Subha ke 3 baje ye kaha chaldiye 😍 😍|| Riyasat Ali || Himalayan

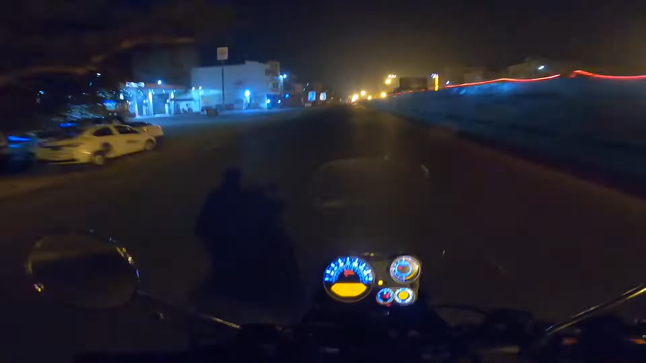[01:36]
आगे फ्लाईओवर के नीचे सब मिलेंगे दोस्तों वगैरह राइडर, तो अभी जस्ट मिलते हैं उनसे, जाते
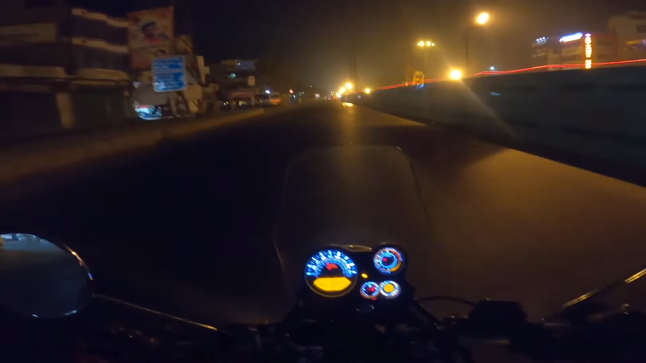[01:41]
देखते कौन कौन आया, कौन कौन नहीं, कौन कौन सुनौटी है कौन। यहाँ पर अग्रवाल स्वीट के पास सब मिलने वाले थे, कोई एक बंदा खड़ा है, कौन है नहीं जानते रहे।
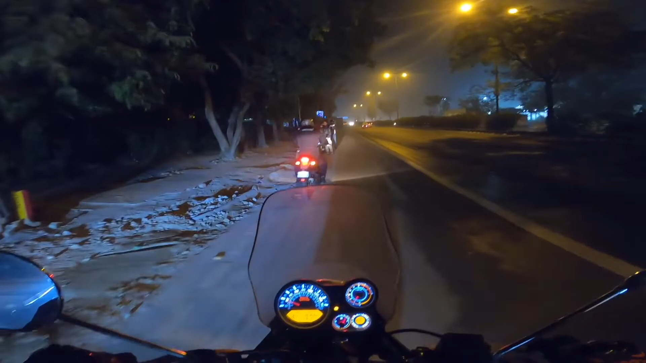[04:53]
जो बंदे हमें मिलने थे वो ये रहे, यहाँ पर मिले हैं 4 बंदे हैं ये, बाकी है अब हमें ज्वाइन करेंगे और आगे हमारे साथ चलेंगे।
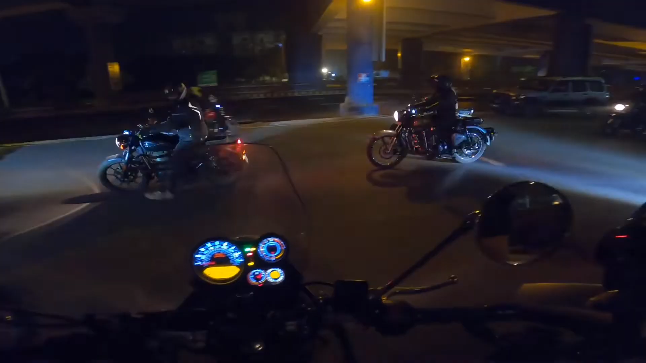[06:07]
तो अभी सब निकल रहे हैं, हम भी निकलते हैं, लगते हैं लाइन में।
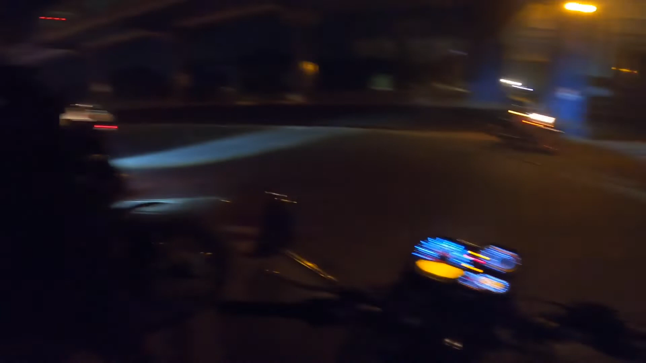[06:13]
काफ़ी राइडर्स हो गए यार, समथिंग काफ़ी राइडर हैं अभी भी।
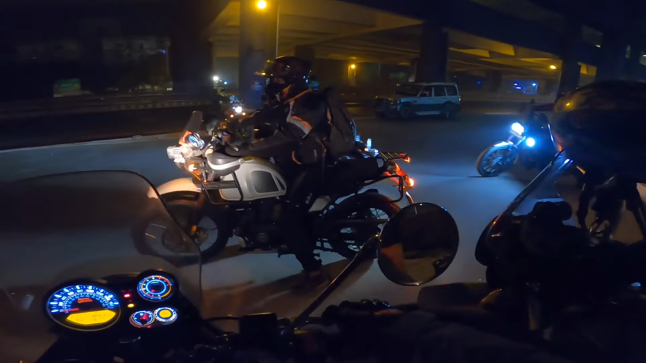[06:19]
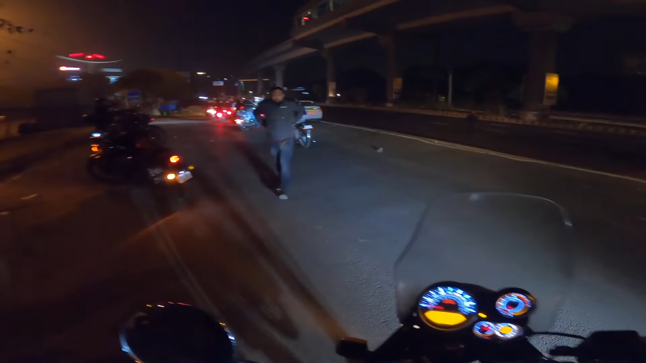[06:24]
समथिंग 20 से 25 हो गए होंगे।